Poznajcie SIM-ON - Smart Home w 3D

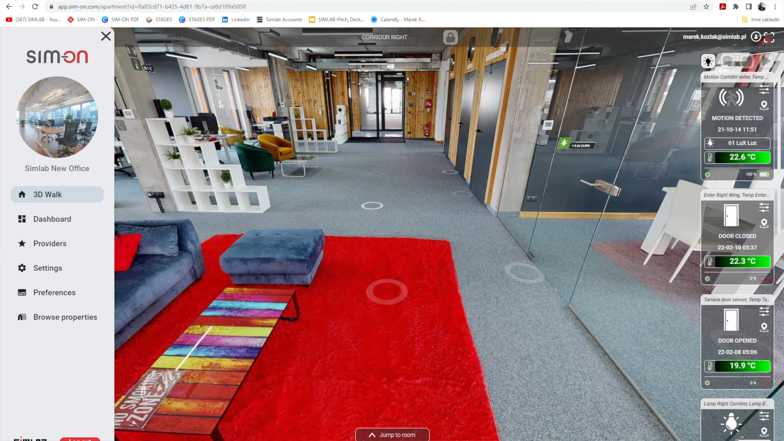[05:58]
ale my, Apple'owcy, też mamy coś dla siebie. Instalujecie taką aplikację i albo macie na przykład takie fajne urządzonko, które też może się poobracać. 80 dolarów Matterport sobie za to życzy.